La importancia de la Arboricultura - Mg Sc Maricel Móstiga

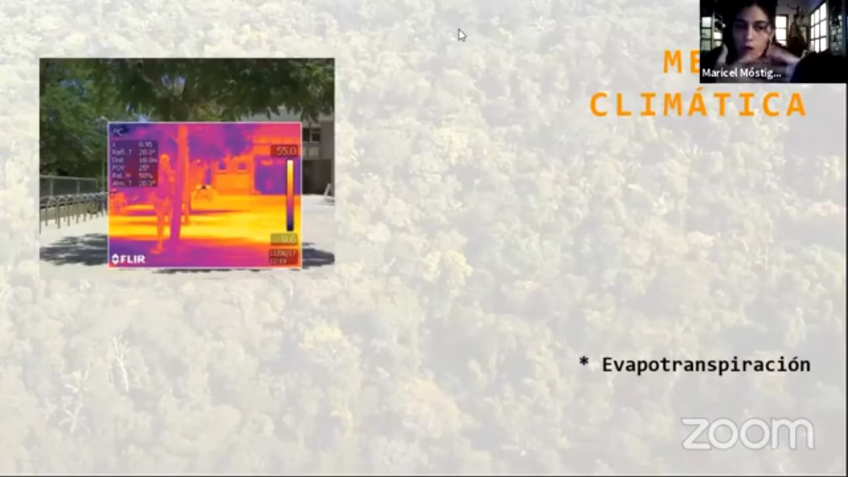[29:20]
la sensación, es mucho, perdón, mucho más fresco y lo que está en amarillo y naranja es como que mucho más calor, o sea, hay más como que temperatura. Entonces, ¿qué pasa? Pasa de que los arbolitos están vivos y el suelo también cuando no está provisto por una suerte de cobertura, ¿no? También tiene ahí diferentes organismos, diferentes plantitas que también viven allí.